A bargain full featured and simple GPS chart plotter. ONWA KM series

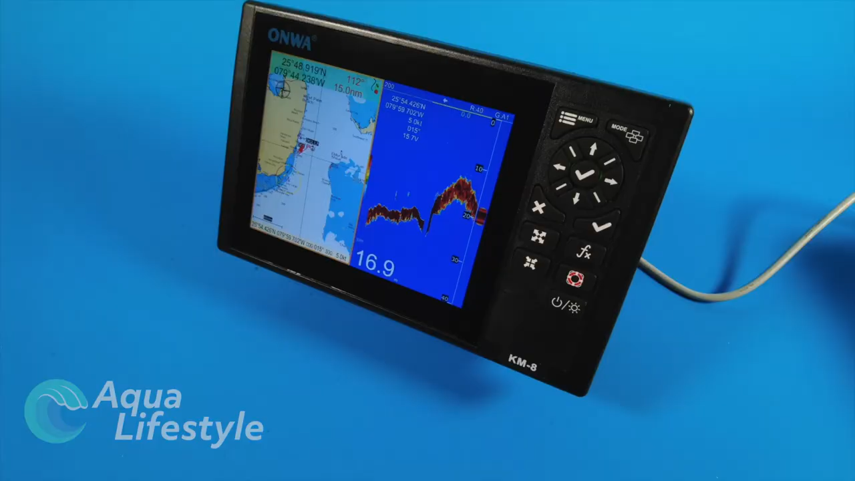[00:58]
This is a GPS chart plotter with sounder built in.
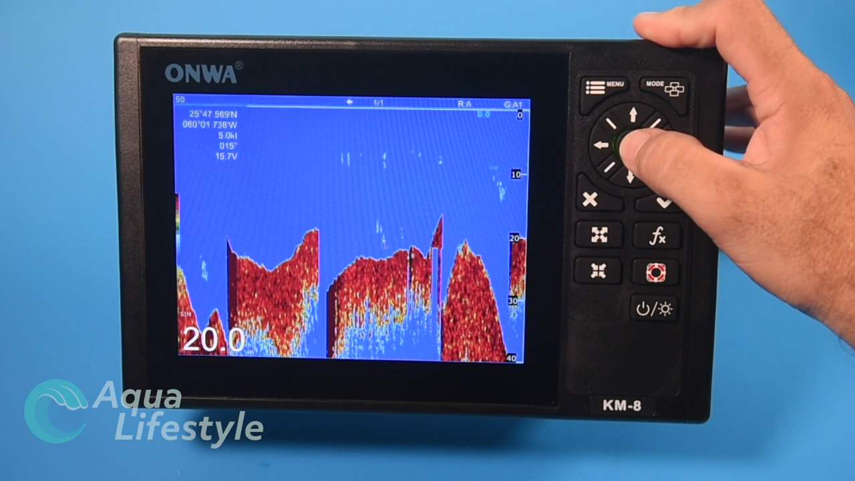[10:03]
up again we're in a simulation mode here but this gives you a good idea what kind of image you're looking at with the sonar
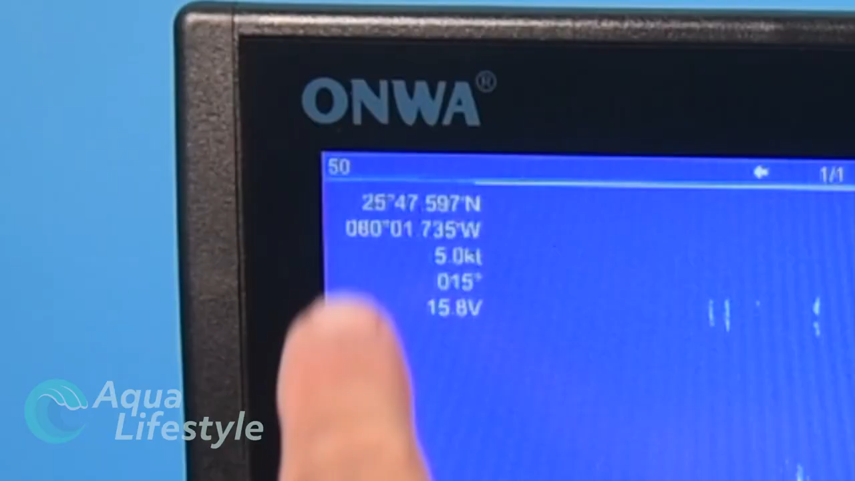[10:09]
On screen: speed 5.0 kn
latitude and longitude at the top speed heading and
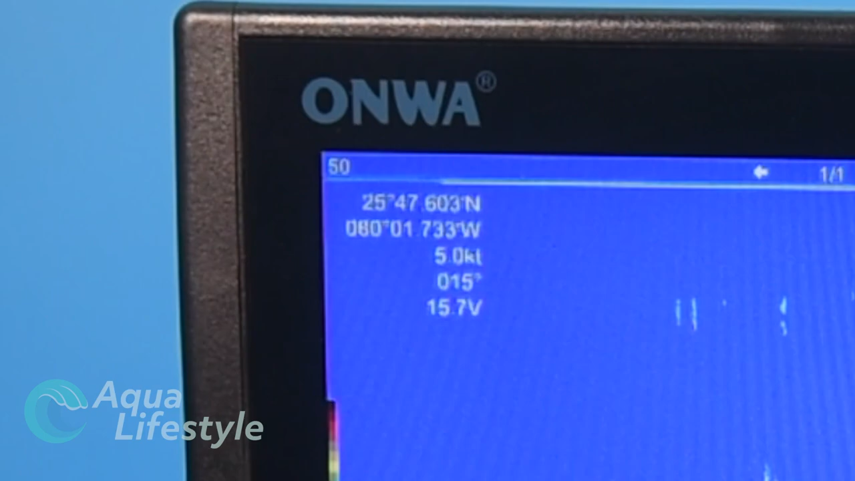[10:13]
On screen: speed 5.0 kn
then your voltage is showing there also you've got your depth reading and nice large numbers at the bottom here and your scale off to the right moving
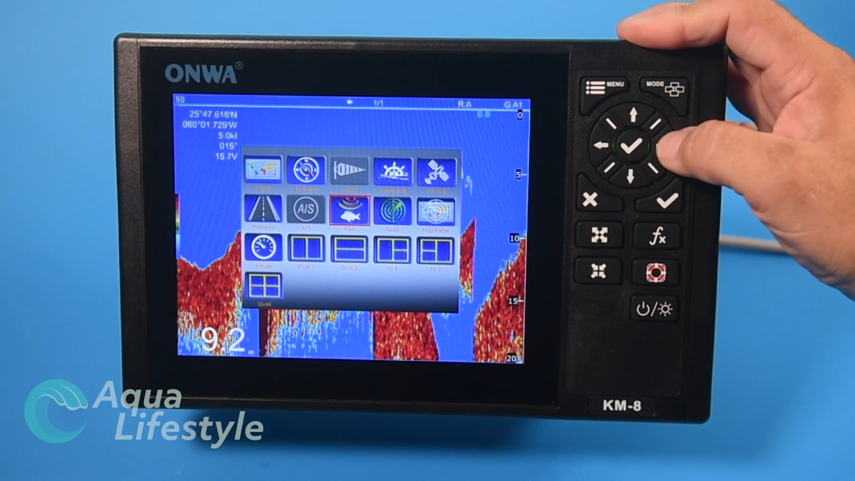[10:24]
on we are going to radar screen now this does have radar capability you have to add an on our radar to it and if we had one hooked in you would have your radar functioning on that screen again with your data bar and your radar information if we go on to map radar and we select that
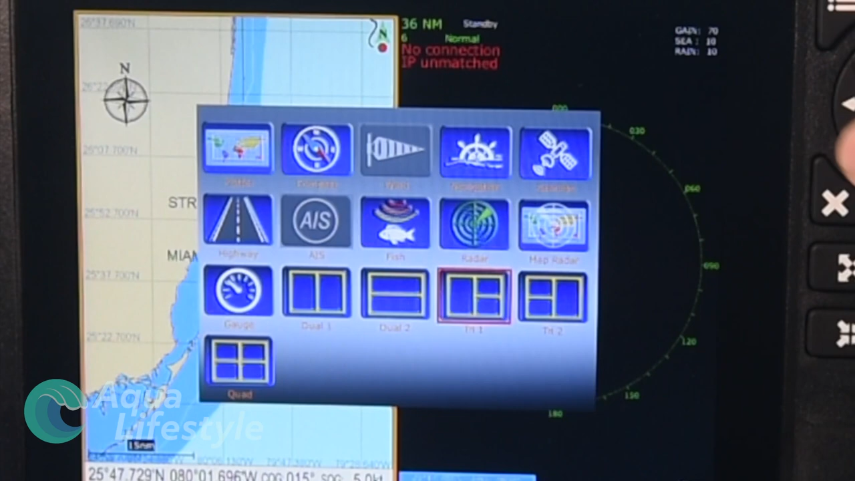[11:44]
so you can have a two window split vertical two window split horizontal a triple another triple or if we go down to the quadruple you can set it up so you have
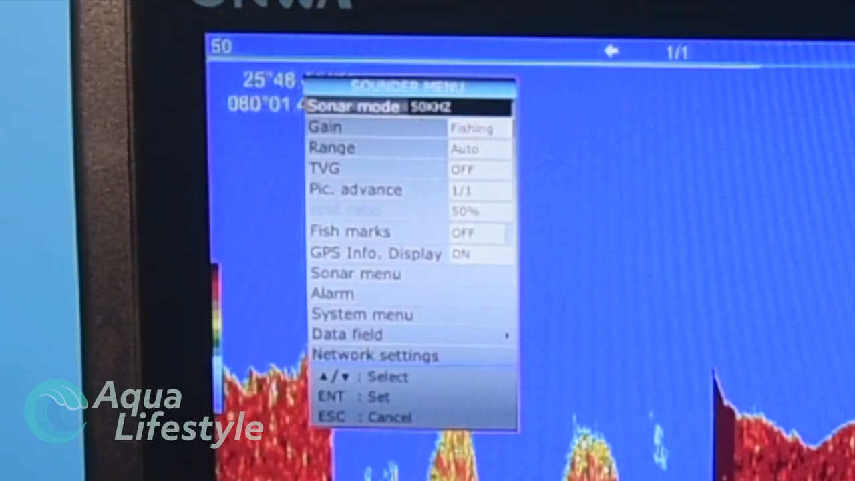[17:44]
these are the different options we have on sonar you can change your frequency
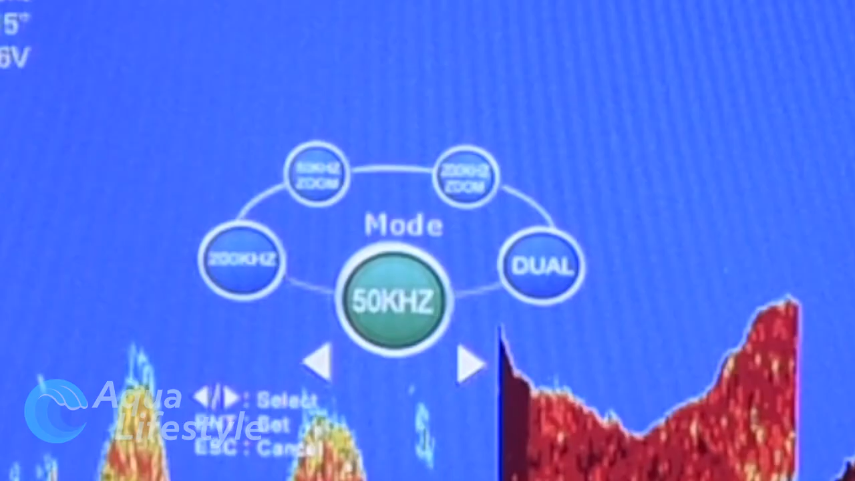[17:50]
so 50 200
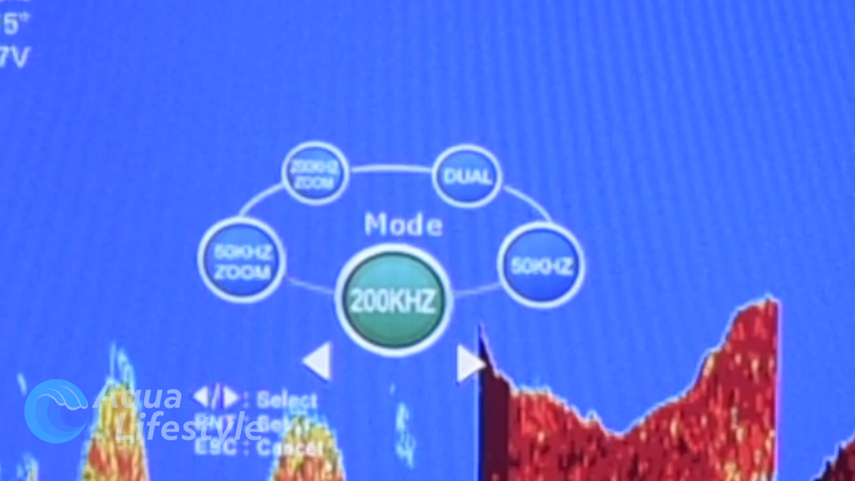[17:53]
50 kilohertz zoom 200 kilohertz zoom or dual
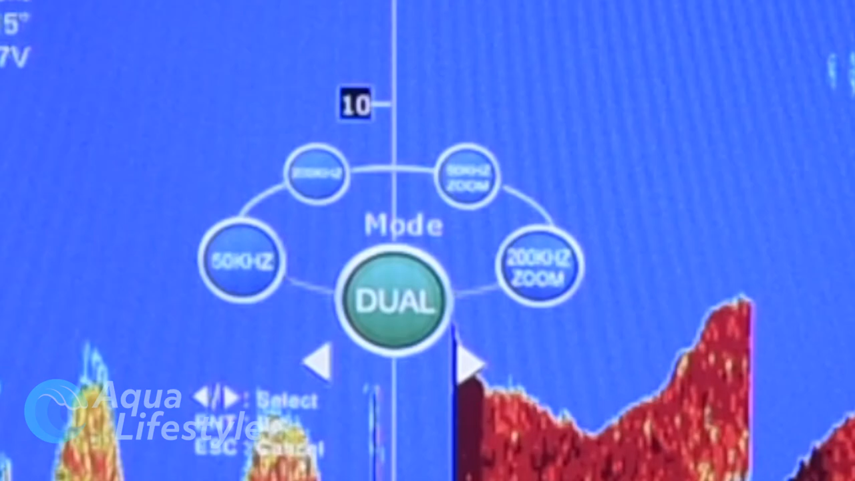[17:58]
gain you can adjust your game you can adjust it
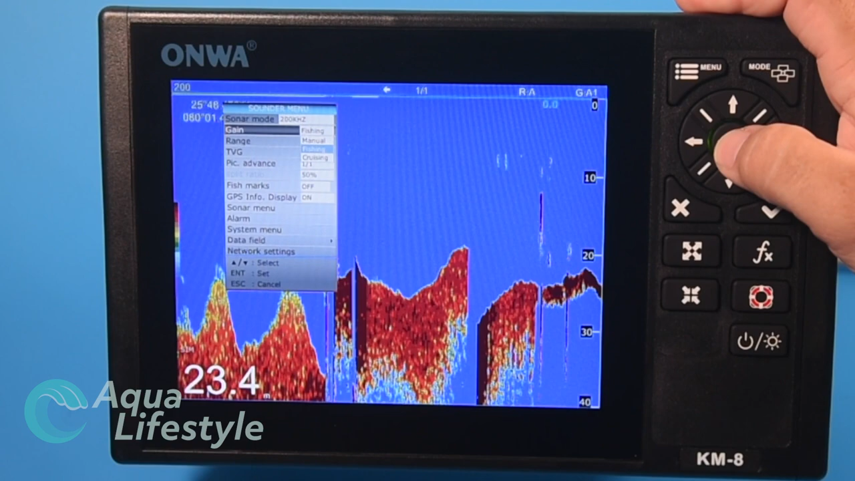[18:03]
manually you can set it for fishing cruising your one to one
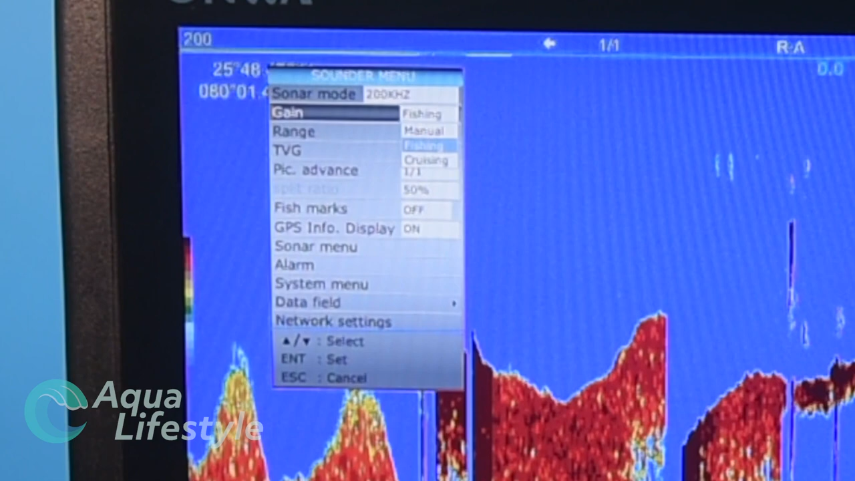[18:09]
to one fifty percent off or on and we go range you can set it to auto or manual range and adjust your range you have TVG TVG is the noise up at the top you can make adjustments for
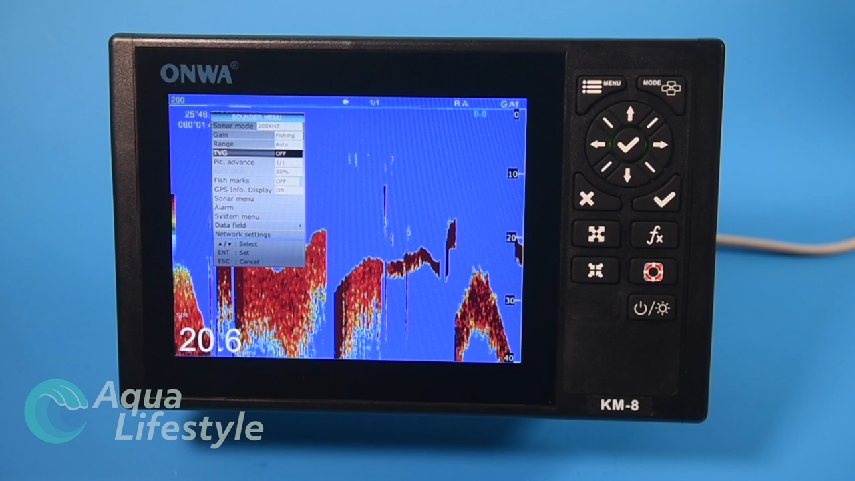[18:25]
that keep in mind when you turn those things on you're basically and crank them
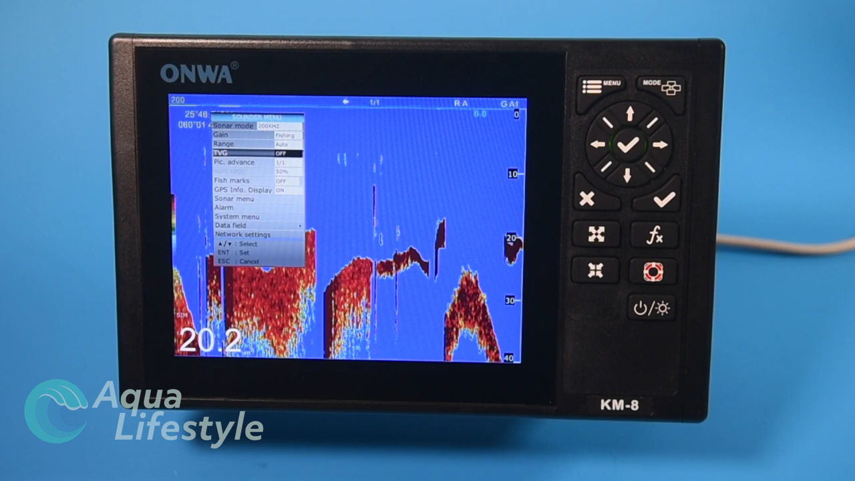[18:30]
up you are reducing the sensitivity of the units unless you're getting a lot of noise up at the surface I would leave that off picture advance one to one
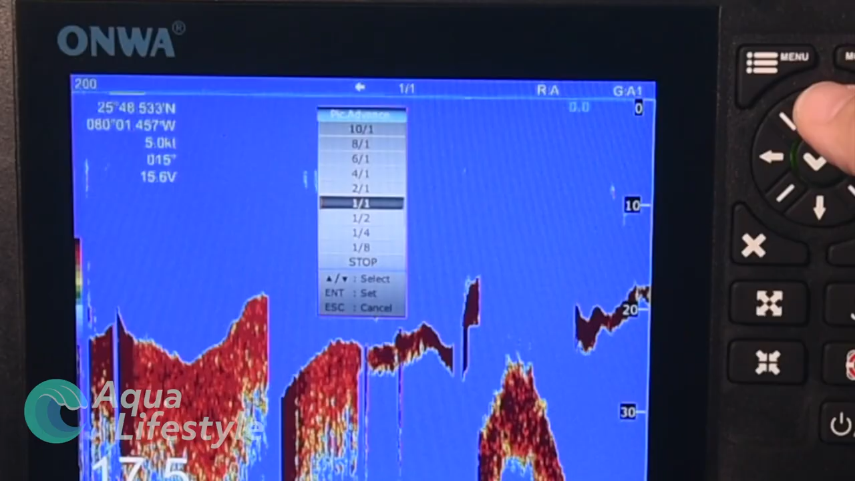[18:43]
two to one four to one six to one ten to one it just speeds the advance through two to one or one to one is what I would leave it at that's going to give you your best imagery under normal circumstances if we go back
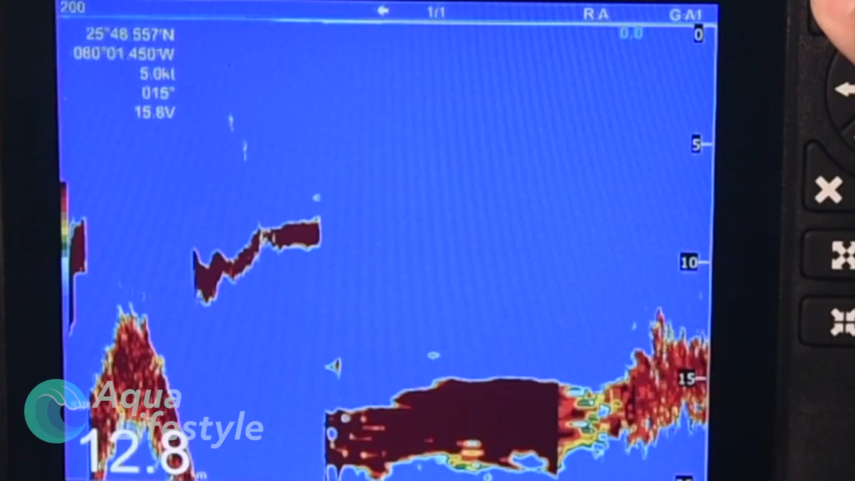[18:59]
to our menu here fish marks you can turn them
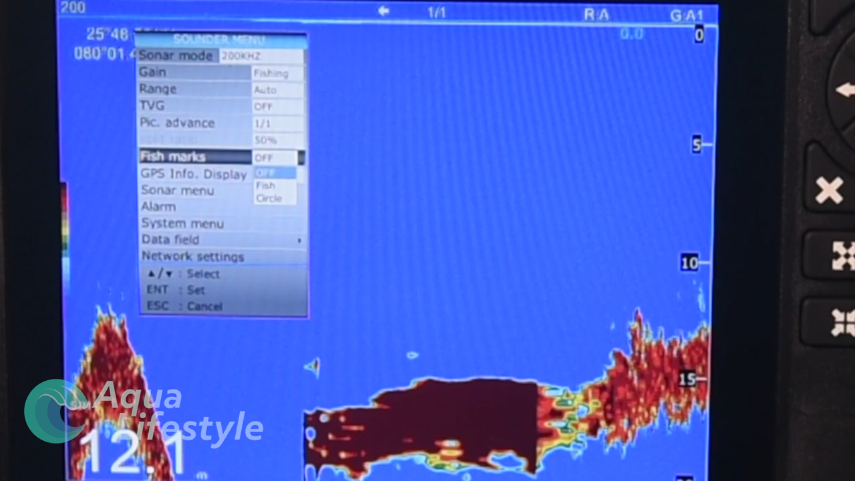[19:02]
off or on you can have fish identified with fish symbols there's a fish
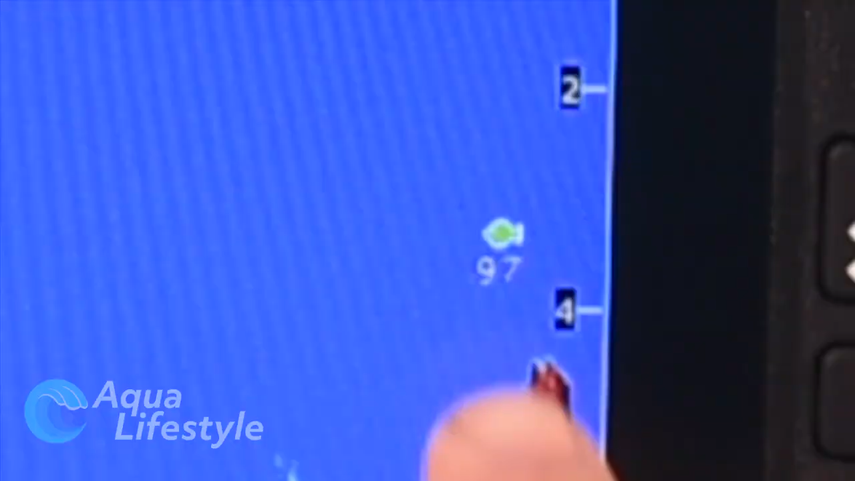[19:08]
symbol and it shows you the fish and the depth of the fish you can have it as a circle we don't have any of those showing up so we're going to turn it off
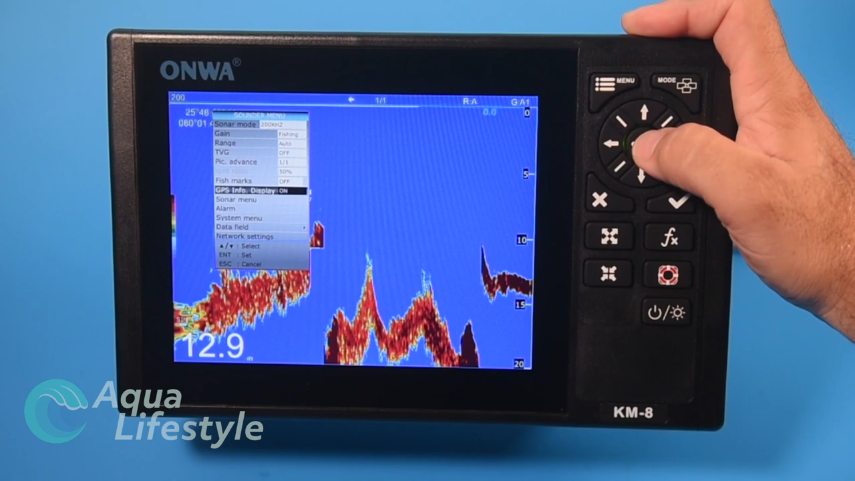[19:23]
On screen: depth 12.9 m
GPS info you can display the GPS info it's going to give